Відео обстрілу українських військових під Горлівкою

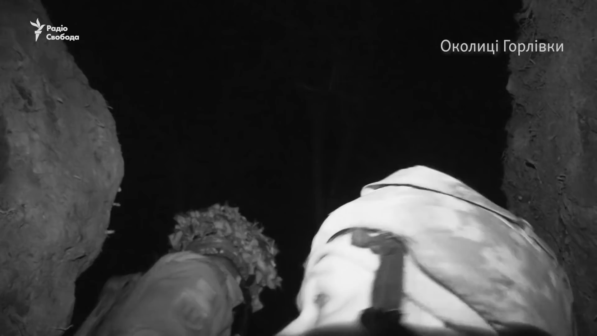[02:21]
Дякую! Провокація! Провокація! Що, стріляють по нам з пулеметів? З автоматів?
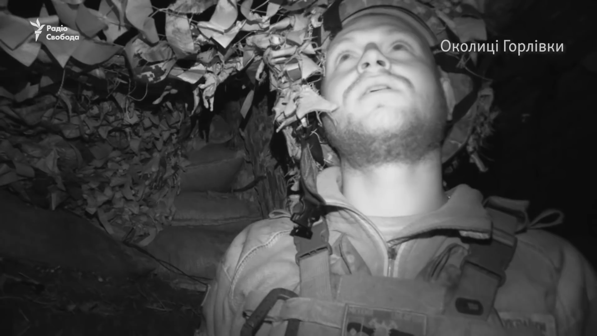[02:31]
Непонятно, за чим і непонятно, чого. Зараз ось подолігайте, як знову ведеться провокація. Поздно вже пить баржо, нахуй! Все, все, все Все, слав Можете, х**ти, туди вийде вийде?
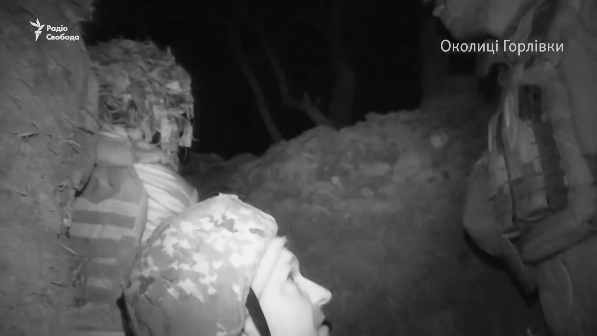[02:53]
Ніше, ні, че не додавається Ось це, х**ть
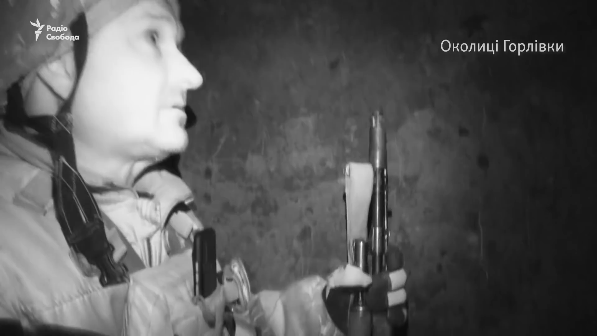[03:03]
Видеш, шо робить, а? Я зрозуміп Х**ть Ух ты! Прямо над нами пролітає Не бей ще О! Передай пулемет І АК роботає П**ть!
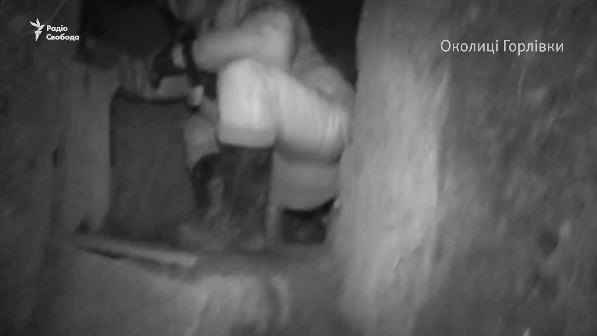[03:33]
О! А тепері наше роботає По-уродам! По-уродам!
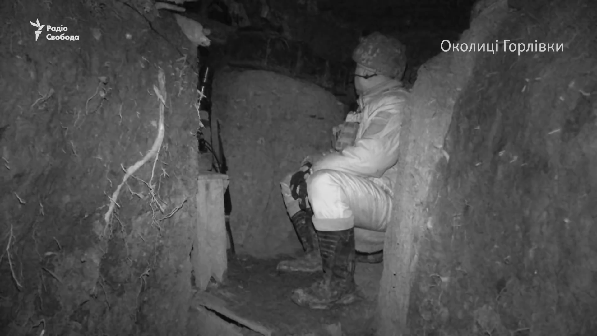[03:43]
По-уродам По-уродам! По-уродам